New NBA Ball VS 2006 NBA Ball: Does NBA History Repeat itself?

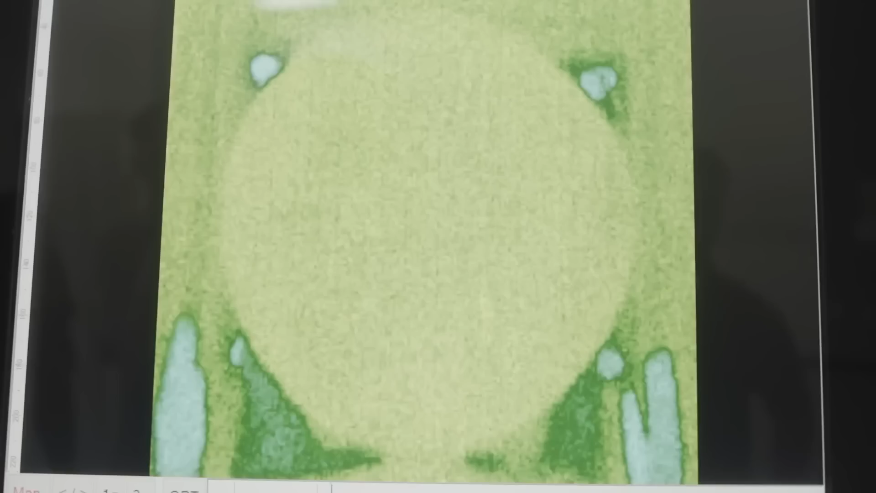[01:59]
This ball has the same dimensions of an official genuine leather ball, but of course it has many small holes on each so-called panel.